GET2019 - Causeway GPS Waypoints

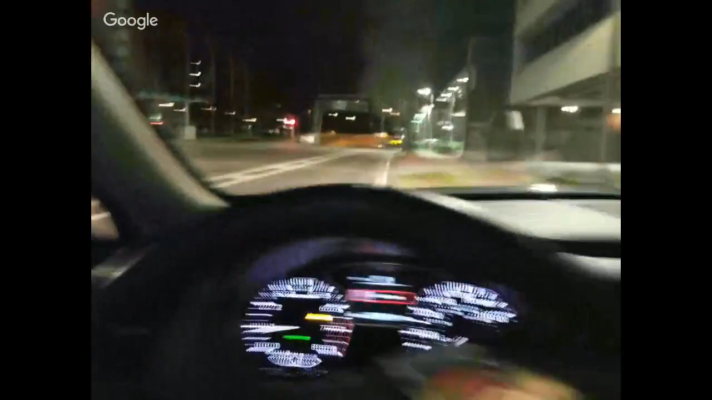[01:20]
explain how you're using the lsu ag um network yeah i'm actually uh streaming from the internet uh corrections that are going to i'm just plugging my phone back in for power power we are connected to or
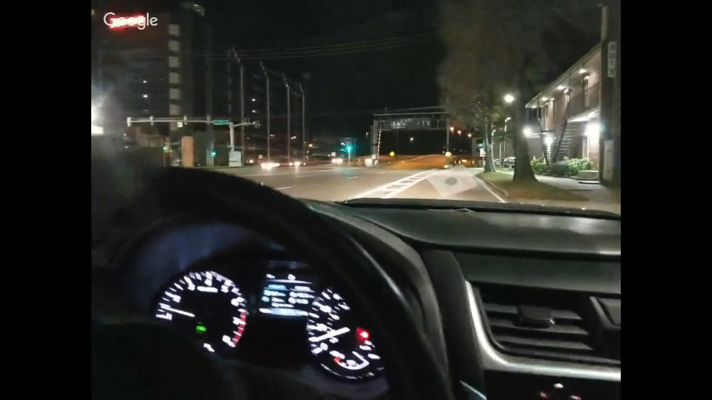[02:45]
the marriott top left of your screen there that is the marriott that's where uh we were taking observations from earlier and so he is at the north shore and